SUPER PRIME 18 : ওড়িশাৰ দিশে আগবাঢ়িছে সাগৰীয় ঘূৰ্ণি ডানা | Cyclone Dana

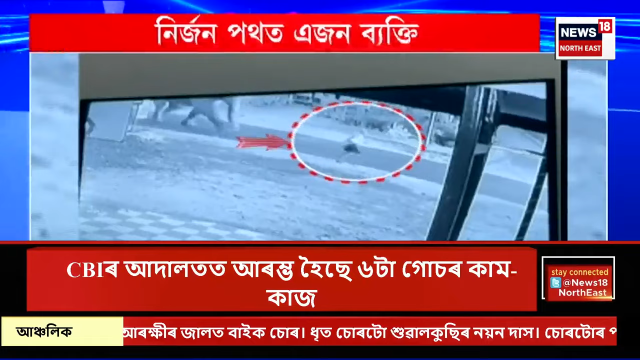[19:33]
গাৰ্ডুম শিহৰিত কৰা চিচিটিভি কেমেৰাত বন্দী হোৱা এটা দৃশ্য নিৰ্জন পথত এজন ব্যক্তিজনলৈ চোঁচালৈ আহিল এটা হাতী প্ৰথম সুৰেৰে ঠেলিলে তাৰপিছত গচকি গচকি মানুহজনৰ প্ৰাণ ললে গজৰাজে
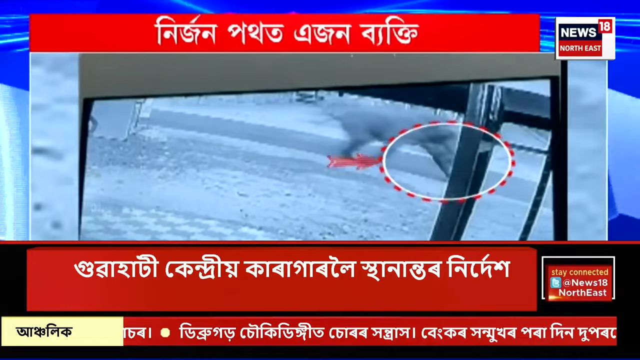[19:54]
খণ্ড বিখণ্ড মৃতদেহ পৰি ৰল পদপথত